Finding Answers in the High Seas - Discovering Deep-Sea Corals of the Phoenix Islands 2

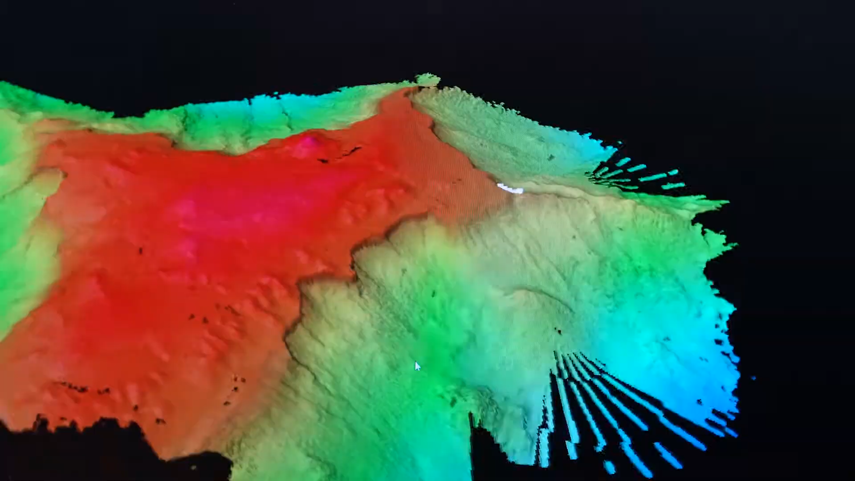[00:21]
We're making the map as we travel and then as we travel and make the
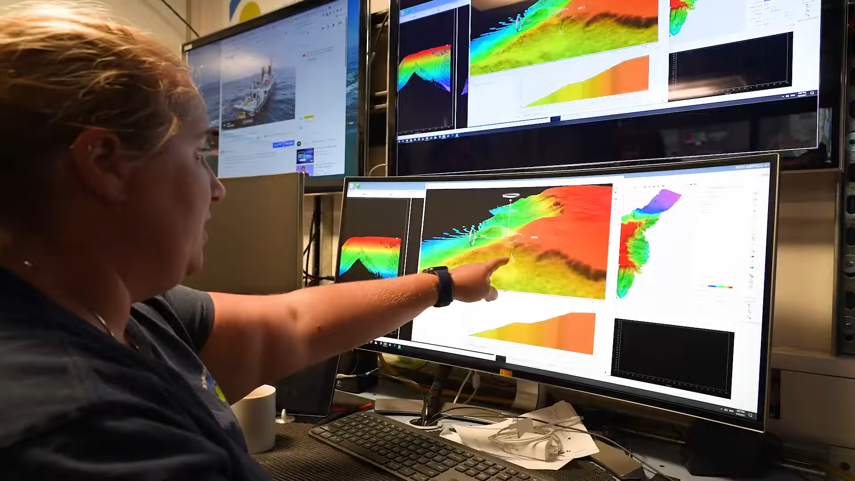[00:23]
map we're picking spots and going down and looking at them for the first time.